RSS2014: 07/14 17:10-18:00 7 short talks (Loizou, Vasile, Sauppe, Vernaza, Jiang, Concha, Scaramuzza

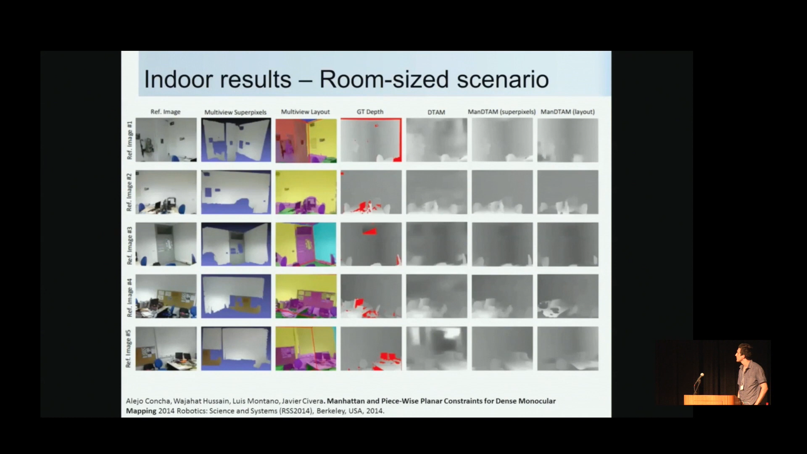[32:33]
The sixth column is DTAM using superpixels as a constraint, which is the most accurate. And the last column is DTAM using the layout, which is also more accurate than standard DTAM. This is the same experiment, but in the video.
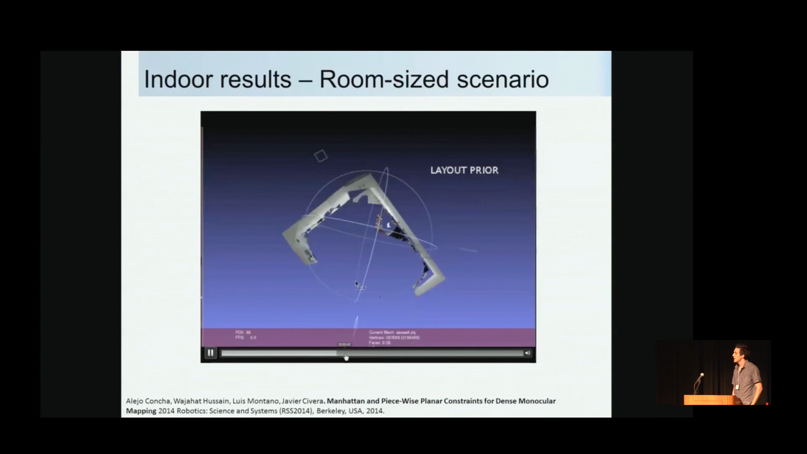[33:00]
Now if we use the layout of a room as a constraint, the median of the depth error is reduced to 13 cm.
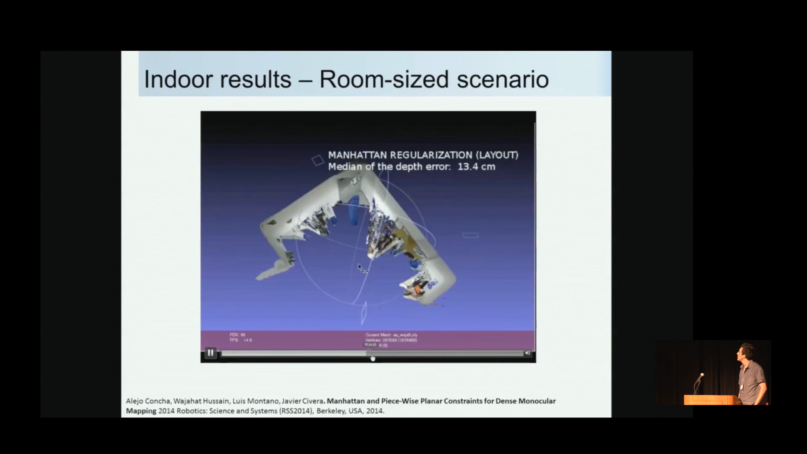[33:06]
And finally, if we use piecewise constraints,
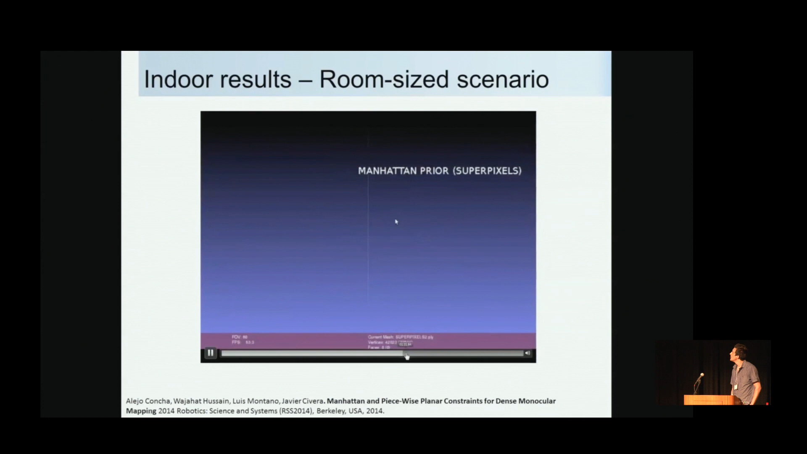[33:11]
superpixels, the median of the depth error is finally reduced to 5 cm.
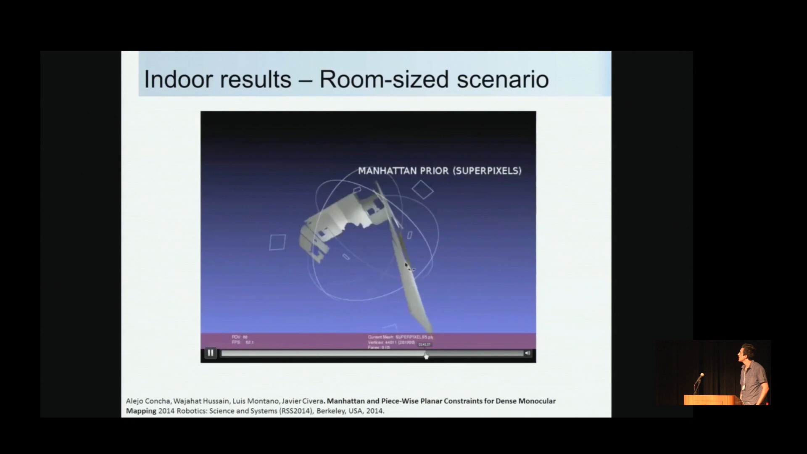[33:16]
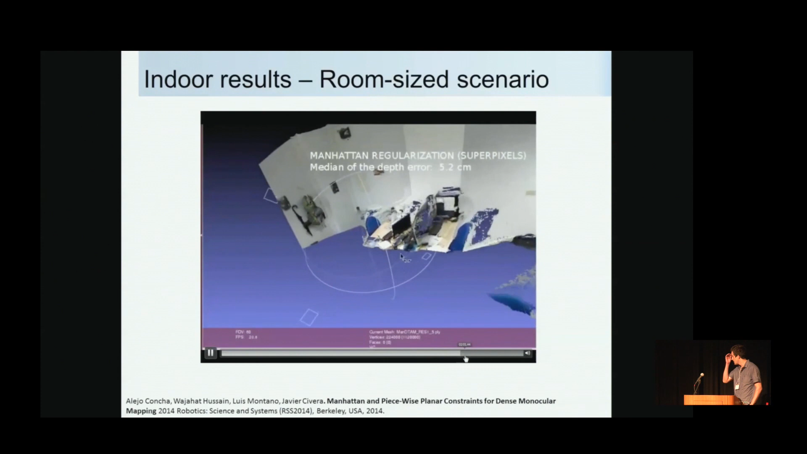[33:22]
And as you can notice, the reconstruction is accurate in the low texture areas or in the walls, and in the high texture areas or the desktops.
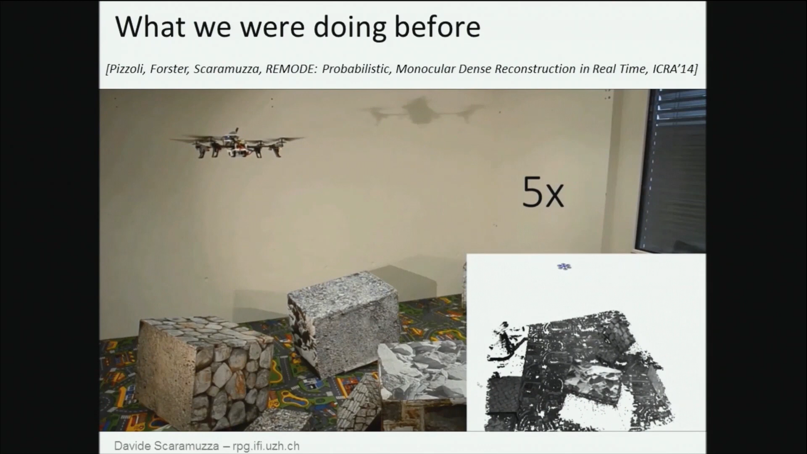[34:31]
So, in the last EIGLA conference, we presented an approach for monogular dense reconstruction that we applied to micro-aer vehicles.
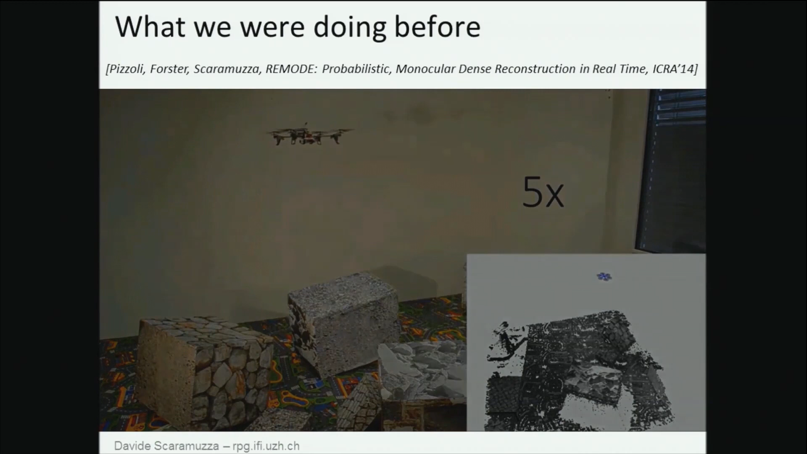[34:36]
In particular, what we were able to do was to compute in real-time both the depth and
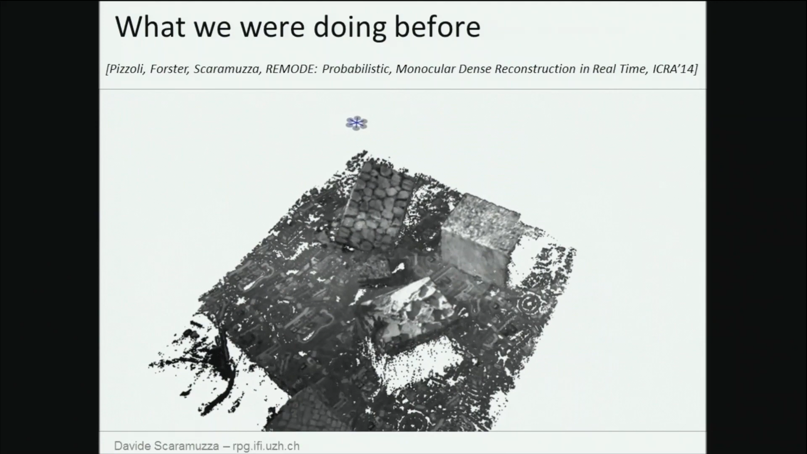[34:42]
uncertainty of each pixel belonging to a certain reference image. The problem was that the trajectory, or the optimal trajectory, was selected manually by the user.
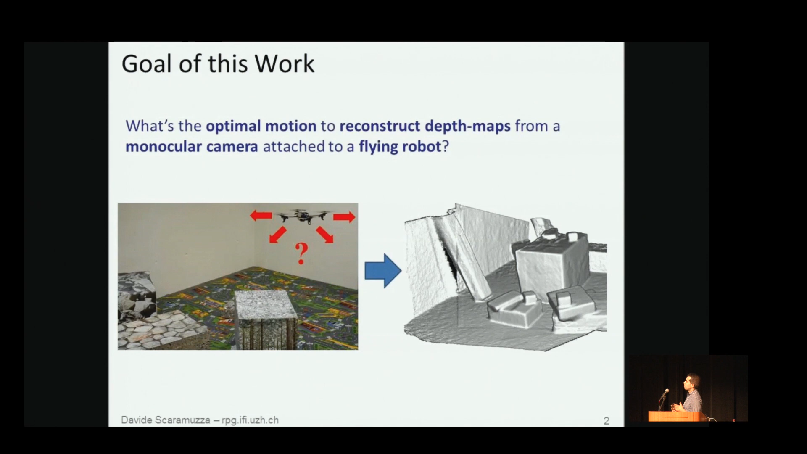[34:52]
Instead, here, we are trying to tackle the following research question, which is, what's the optimal motion to reconstruct dense maps from a monogular camera attached to a flying robot? And so, the inspiration to this work came actually from the video attached to the paper of DTAM by Richard Newcombe, Lovegrove, and Andrew Davison, where basically the users were moving a camera, so the camera was handheld, and they were showing real-time monogular dense reconstruction. Now, I want to ask you a question. Do you notice anything interesting about the motion of the camera?
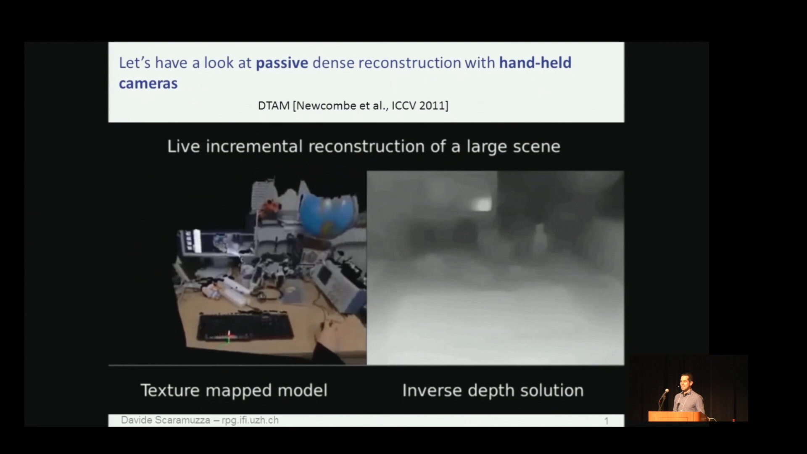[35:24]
Probably, as most of you probably have noticed, the user is always moving the camera in a circle.
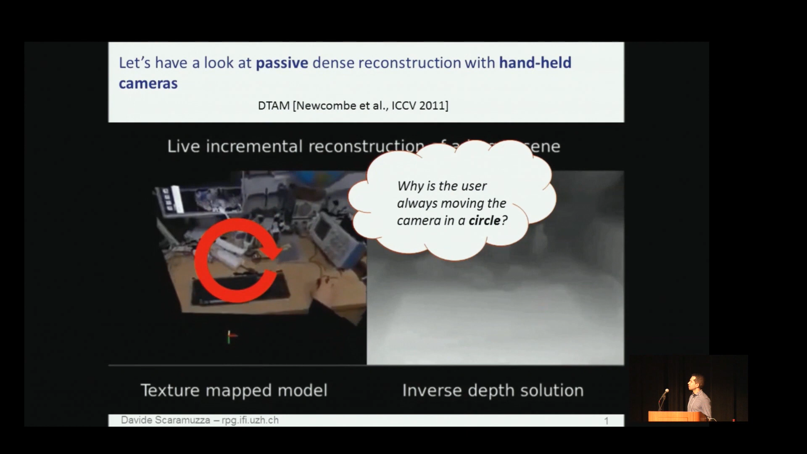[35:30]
The reason for doing that is that the user is trying to span
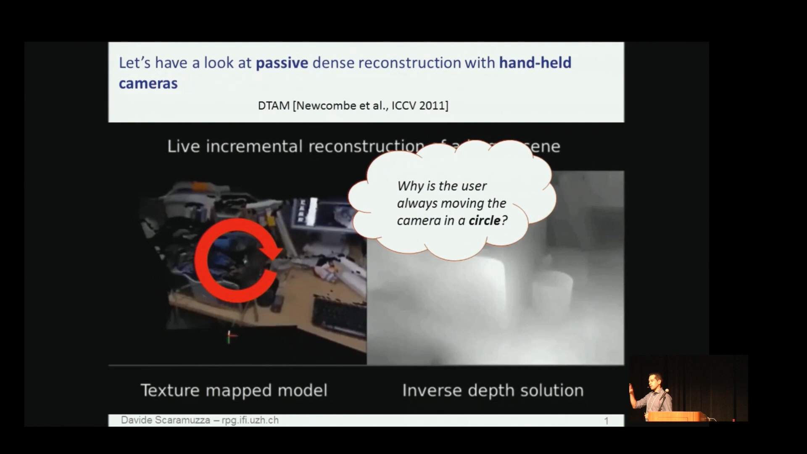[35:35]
uniformly all the bipolar lines such that a reliable stereo matching is achieved between consecutive viewpoints.